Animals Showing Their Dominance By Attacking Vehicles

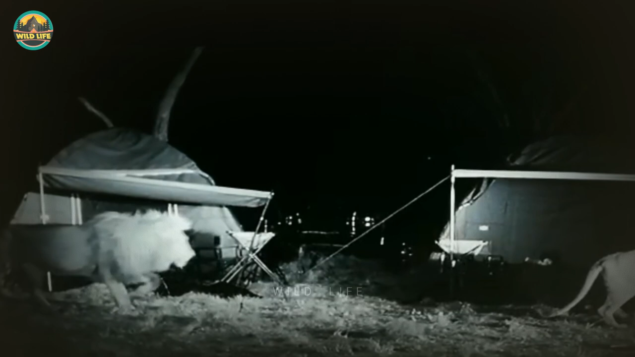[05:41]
What do these campers expect if they go camping in the jungle, especially when lions hunt at night? Wow, I would be in a state of total panic.
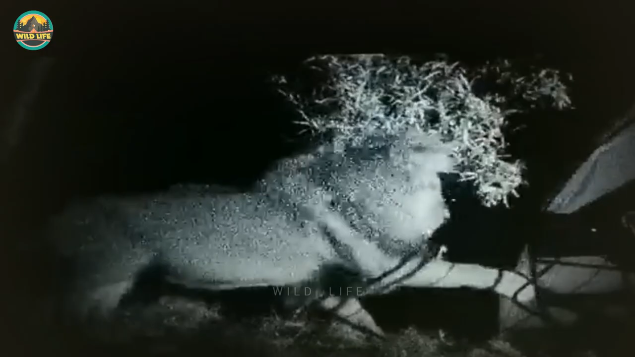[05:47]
A safari excursion is always exciting, and you never know what you'll come across.